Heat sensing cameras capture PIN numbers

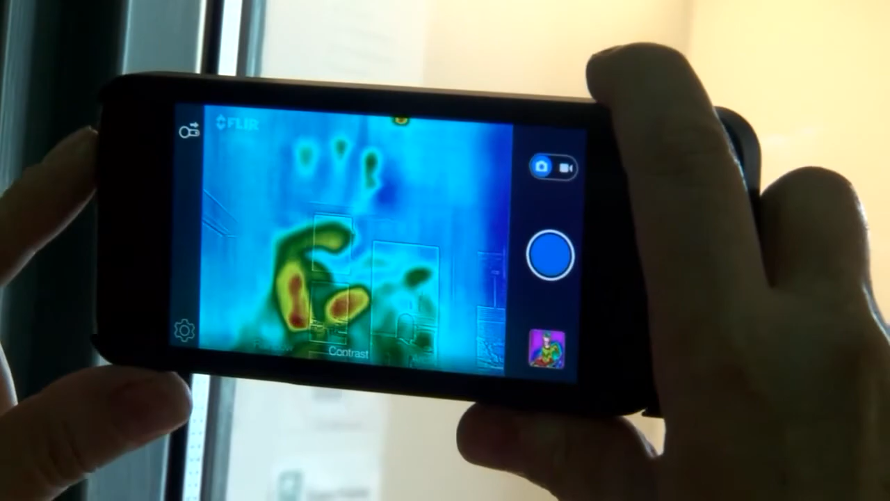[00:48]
Handheld, more affordable cameras are sensitive enough for people to see heat loss in their house, for example.
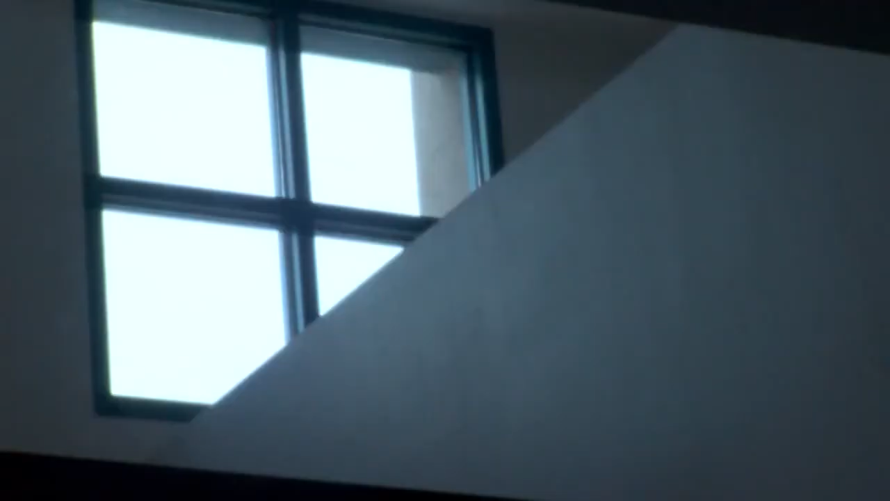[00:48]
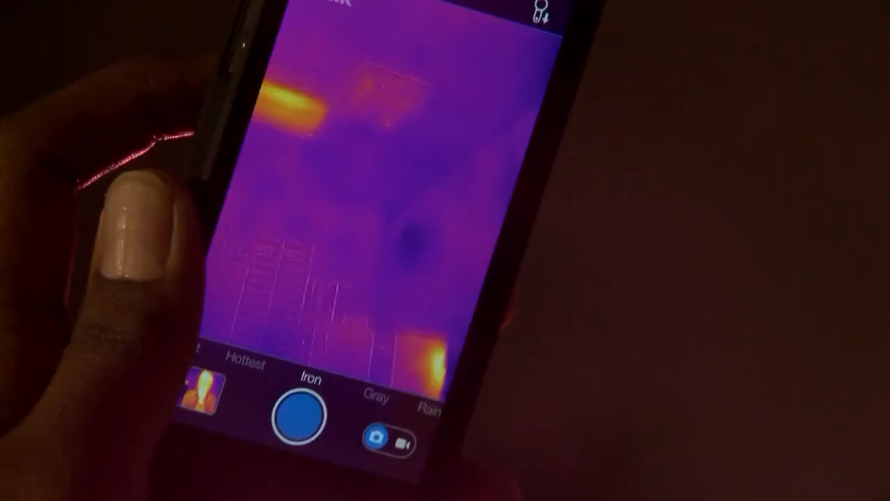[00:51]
There could be a bad insulation.
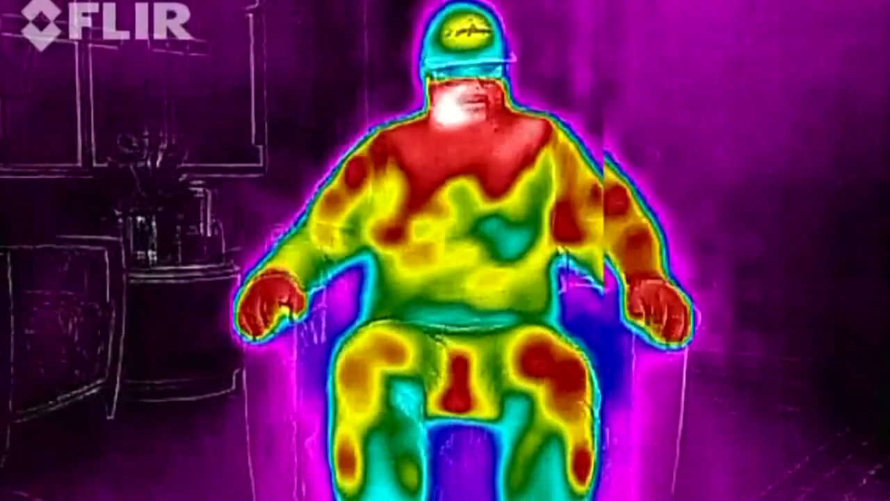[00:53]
Heat signatures are all around us.
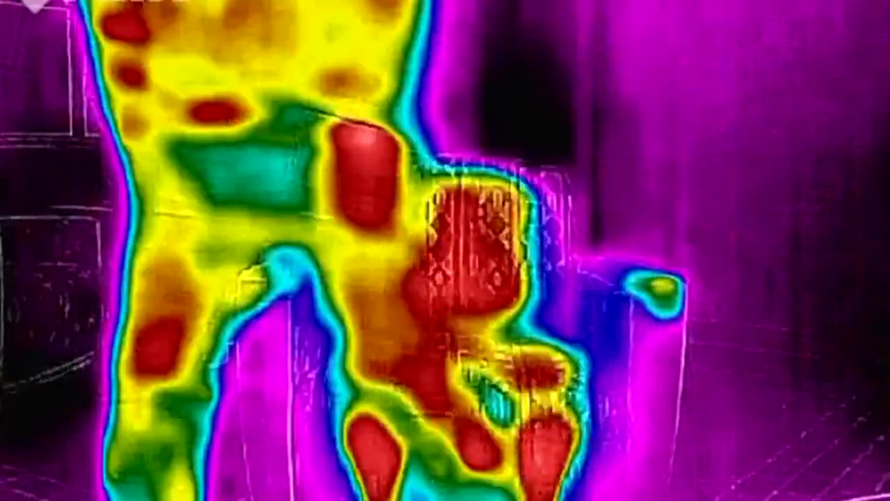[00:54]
You can actually see the thermal imprint. Dr.
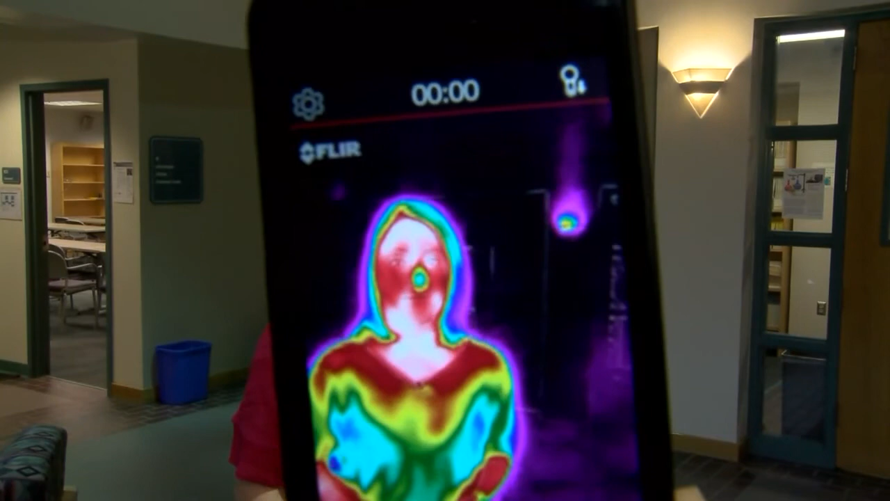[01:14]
What I'm holding in my hand would be unbelievable 10, 15 years back.
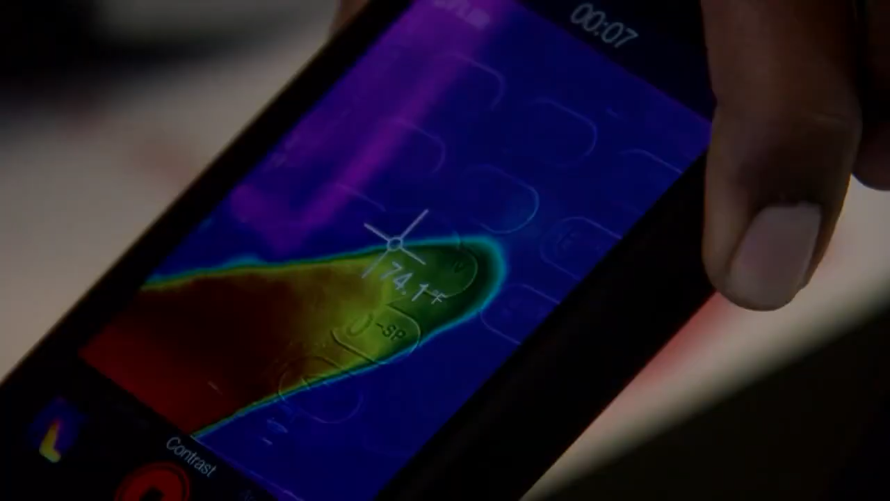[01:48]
On screen: spot 74.1°F
If your hand is cold, you may not leave a heat signature, and metal keys don't hold heat.
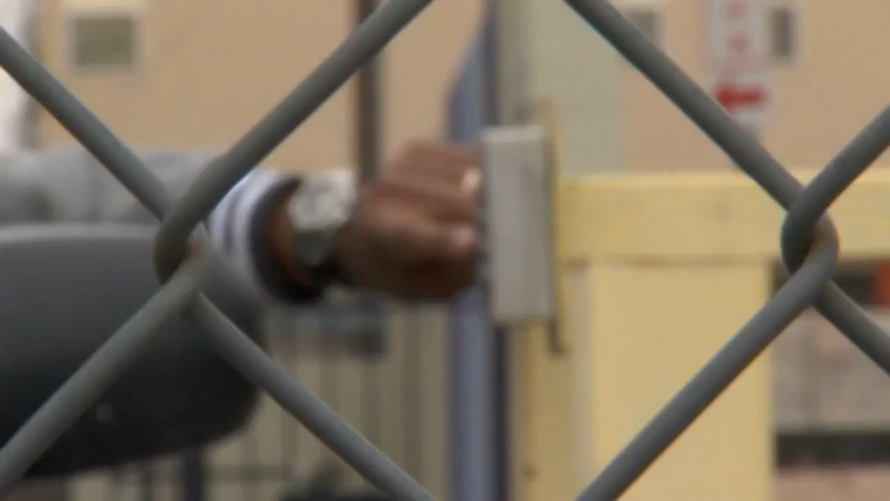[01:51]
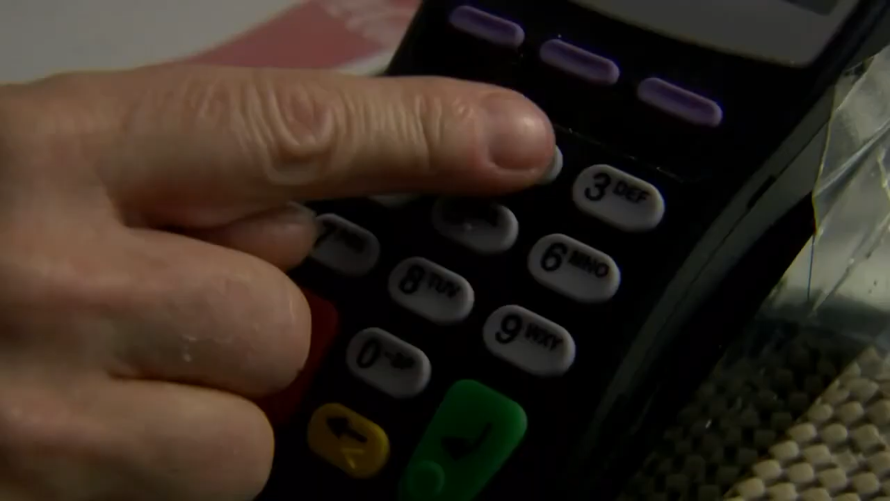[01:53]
But you can protect yourself by putting your hand over all the keys.
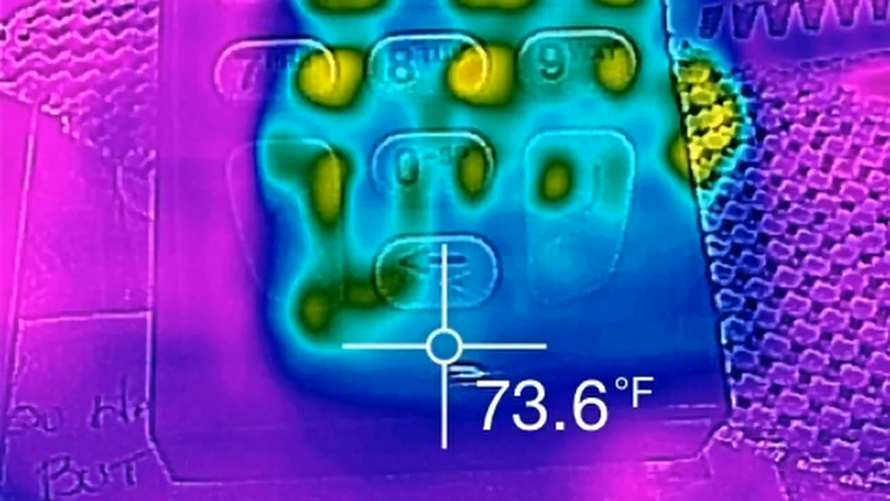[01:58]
On screen: spot 73.6°F
When you put your fingers all over here, you can clearly see that. I like that. I like that. I'll be doing that now that I know.